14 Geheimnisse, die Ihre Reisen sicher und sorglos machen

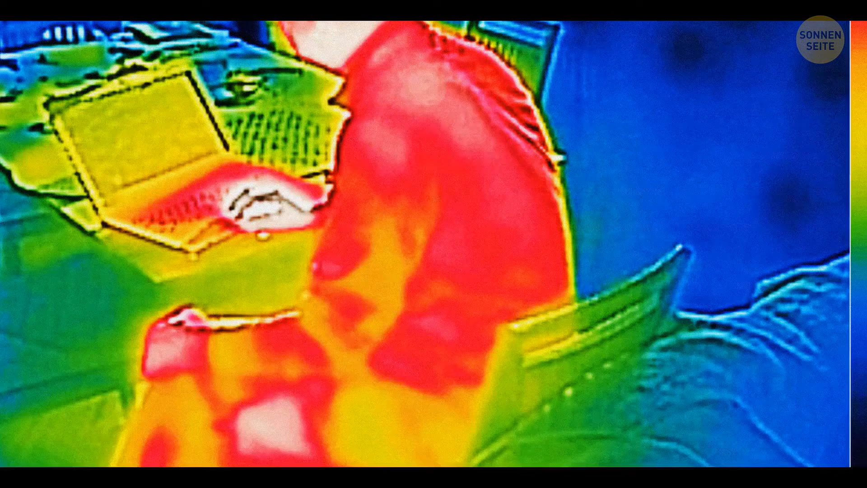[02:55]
Damit diese Kameras auch nachts funktionieren, senden sie Infrarotlicht aus, das für das menschliche Auge nicht sichtbar ist.